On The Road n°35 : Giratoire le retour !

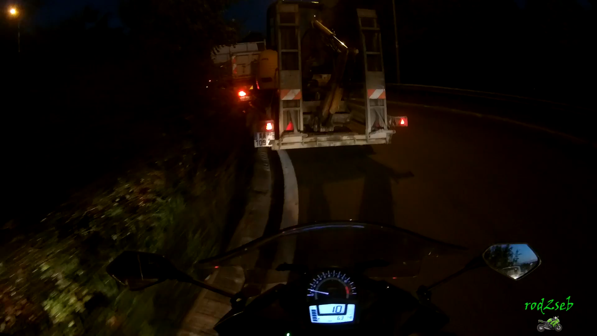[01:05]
Euh, bah non Là, ça passe pas à gauche, c'est sûr
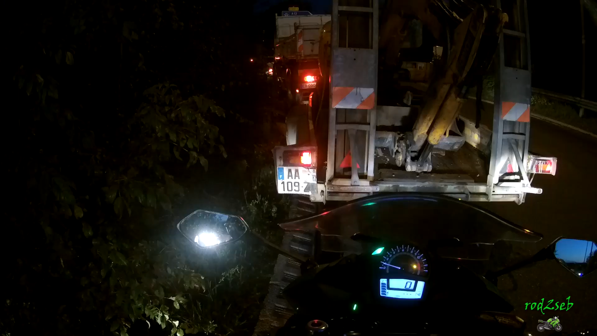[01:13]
Comme j'aime pas doubler la droite dans les ronds-points Tant pis On va attendre